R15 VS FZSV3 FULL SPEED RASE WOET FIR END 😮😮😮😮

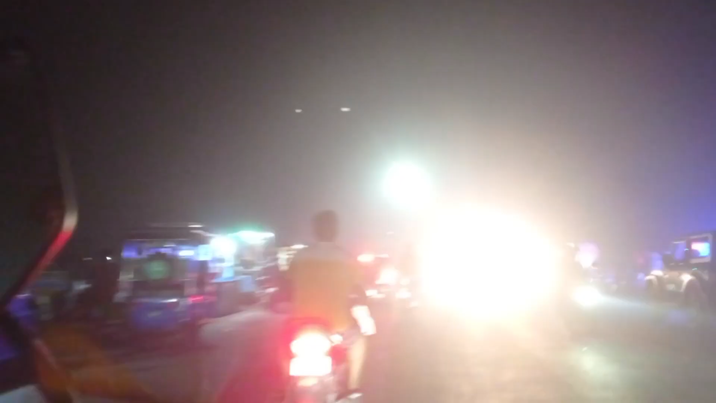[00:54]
लेकिन ऑसम कट मार के जा रहे हैं बंदे भाई।